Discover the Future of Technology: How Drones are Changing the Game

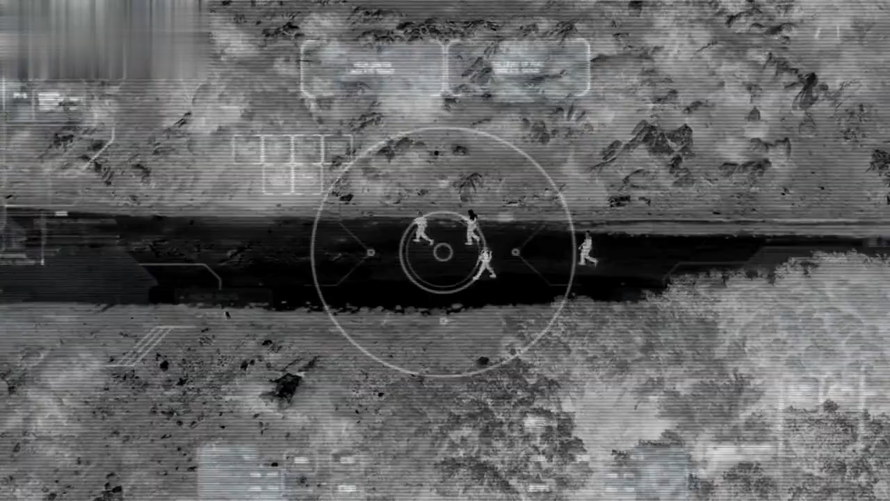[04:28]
Equipped with thermal imaging and infrared cameras, drones can detect body heat and track movements even in the dark.
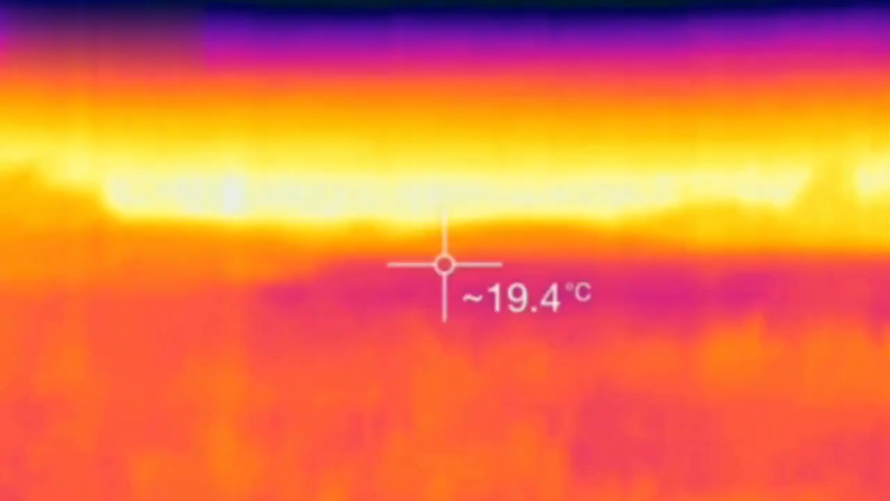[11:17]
On screen: spot 19.4°C
Overall, the integration of thermal imaging and other specialized technologies
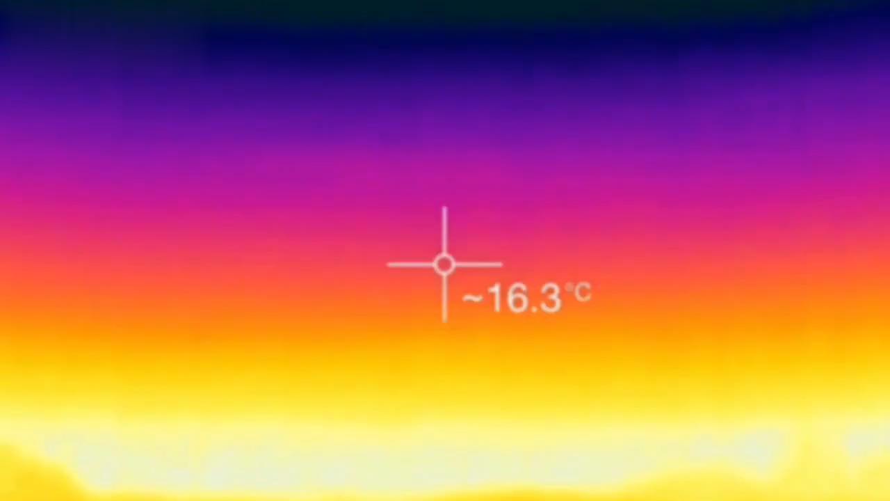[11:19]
On screen: spot 16.3°C
into drone SAR operations has transformed the way search and rescue missions are conducted.